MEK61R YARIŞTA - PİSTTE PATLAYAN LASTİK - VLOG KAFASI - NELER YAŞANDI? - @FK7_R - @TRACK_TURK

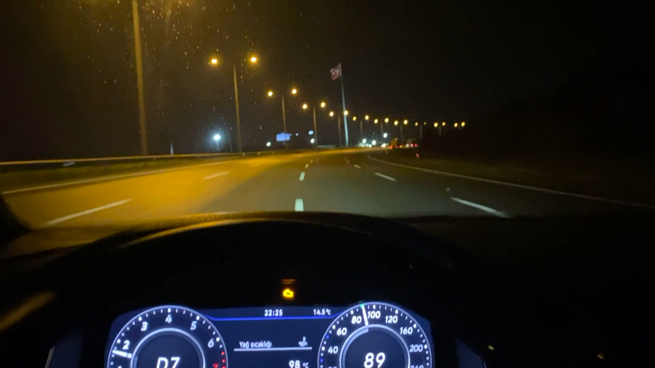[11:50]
Şanlı Türk bayrağımızla birlikte ortalama hızımız biraz düşsün diye 90'a indik. Büyük ihtimal birazdan 70'e falan ineriz.